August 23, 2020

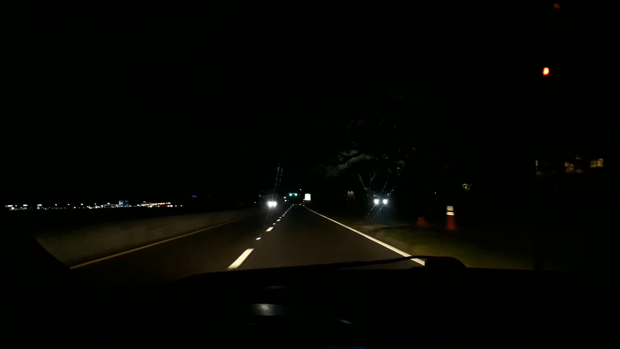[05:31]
Uh, it's going to be four to five feet of, um, storm surge. So the, the, the water is literally right over here, um, you know, to the left of us and the storm surge is four to five feet. You know, these houses, you know, back there pretty much anywhere where there's, you know, localized flooding, that's where it's going to be at. You know, the, the waves are coming, you know, this whole highway 90 will be covered and the low lying areas, high, high areas,
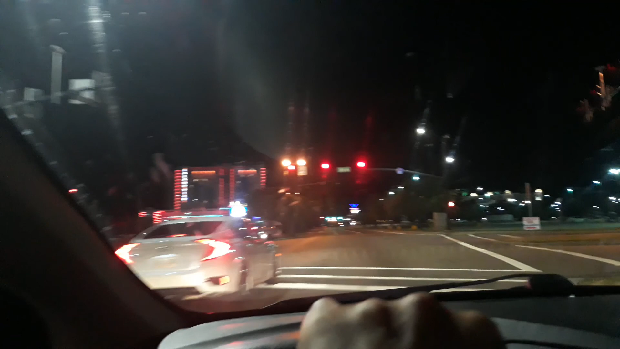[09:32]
Obviously they're still doing that, you know, getting all these vehicles that are, uh, that are here off the, um, off the lot, you know what I'm saying?
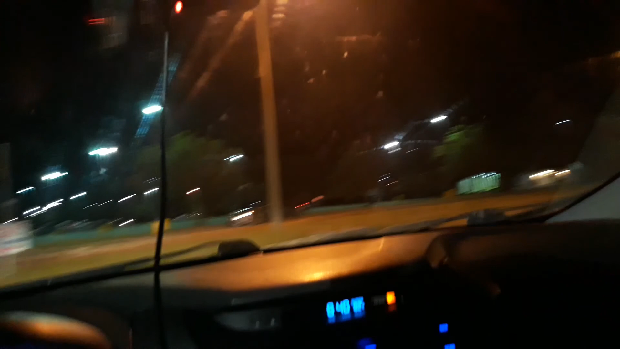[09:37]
Getting them to move their stuff, you know, getting any kind of debris that's laying around, they'll definitely be doing that. And, um, yeah, everybody's just batting down the hatches. All the water that was outside is gone. Here's the local bank and stuff.
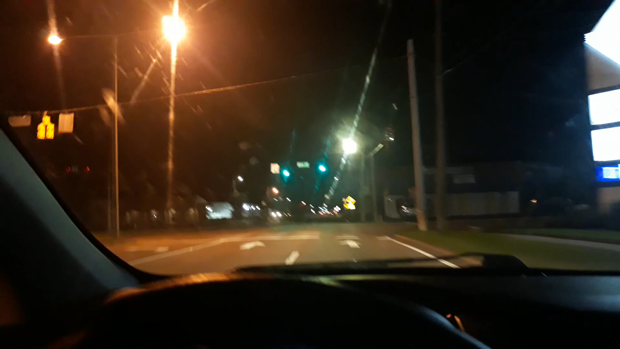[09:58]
And yeah, most of this stuff down here, man, will be underwater.